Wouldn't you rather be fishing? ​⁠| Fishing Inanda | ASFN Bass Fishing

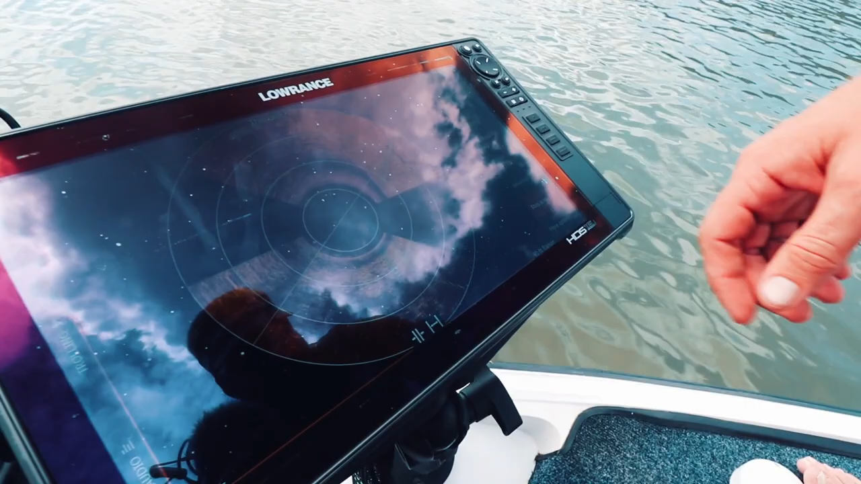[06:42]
poles so that I can do the scan in the shallow waters. See the slipway on the right hand side here coming down. We'll see if the 360 will fill it up once it goes the other way around.
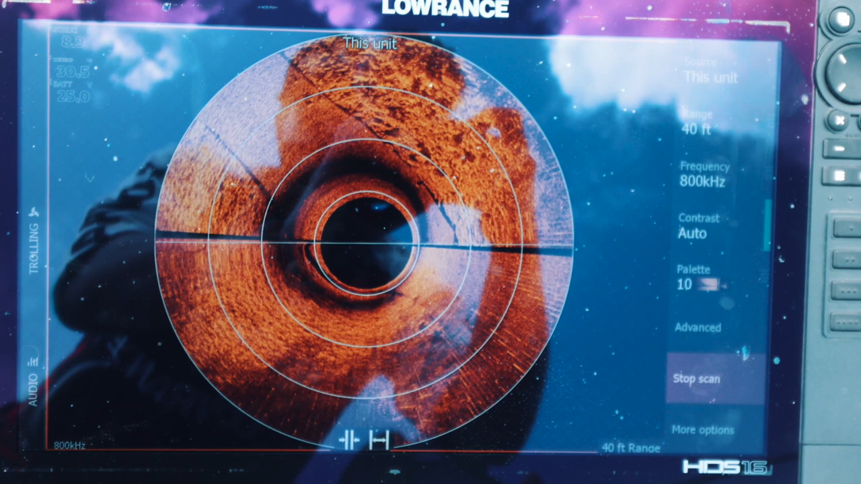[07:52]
Okay, so guys, what do I just want to point out to you? You can see we're only in 8.6 feet of water, so don't go crazy with the range. Triple, quadruple the range, but nothing more than that.
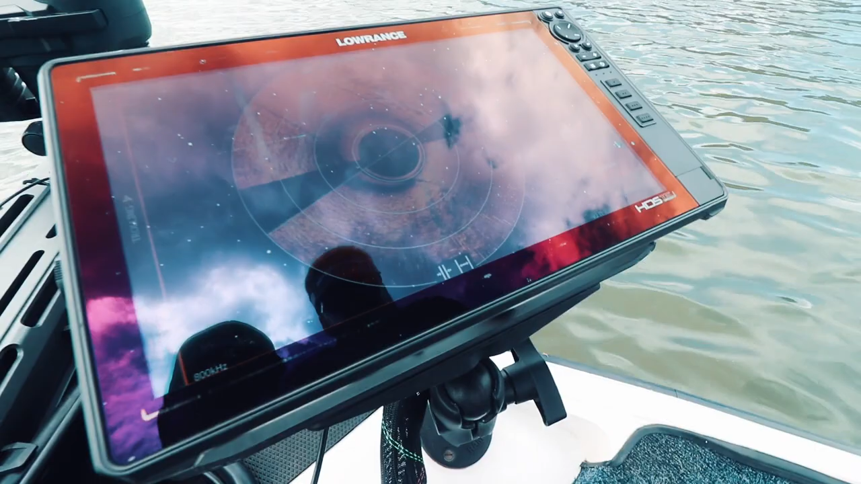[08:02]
Otherwise, you're going to start losing some picture quality as we go a little bit deeper. But generally, a rule of thumb is 3 times the depth, the actual depth out to the front and the sides, and you should get a clear picture.
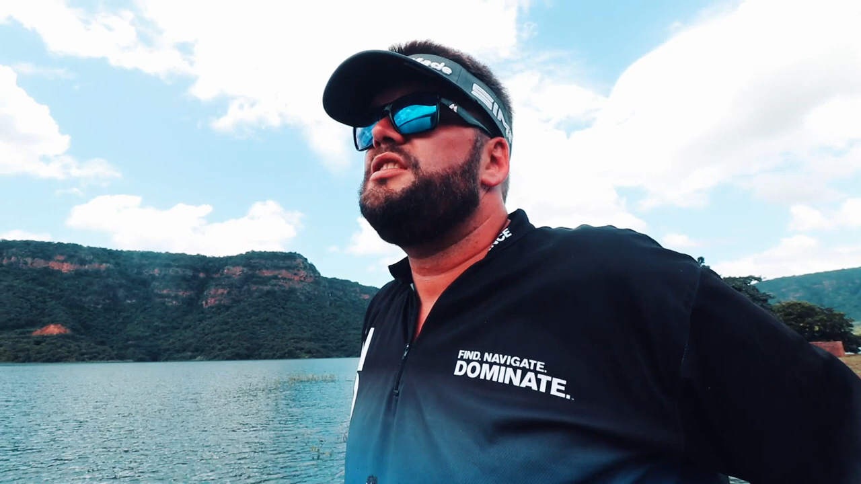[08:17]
Okay guys, for the guys that have just installed the 360, I've had a few phone calls where it says that the autopilot is engaged and it can't do anything while the autopilot's engaged.
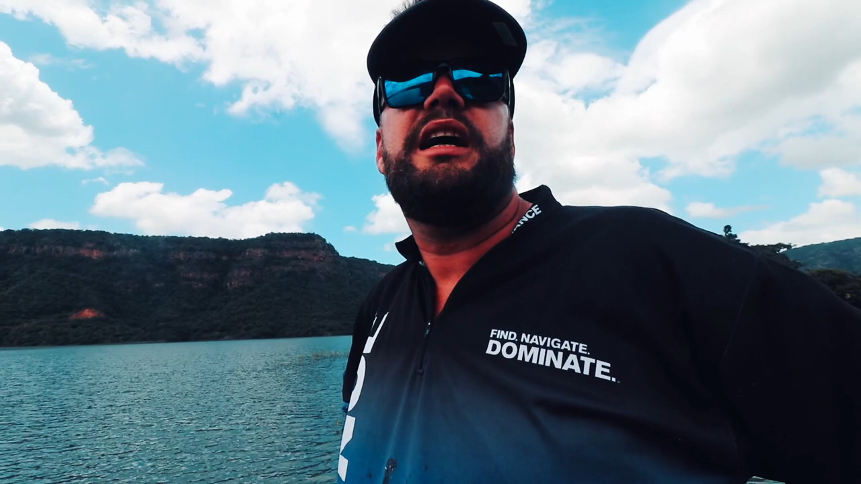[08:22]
The only thing you need to go and check is go to pages, go to settings, go to autopilot, and make sure that the selected autopilot says trawling motor.
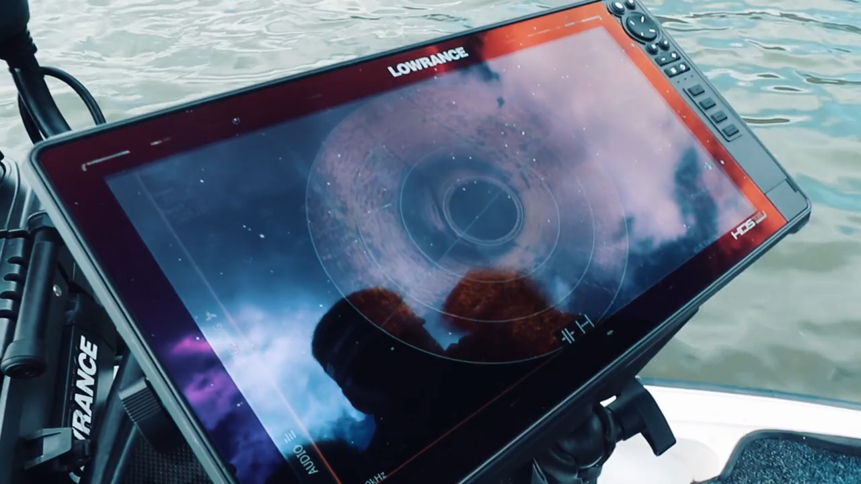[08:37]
If that says trawling motor, you'll never have that message pop up on the screen again.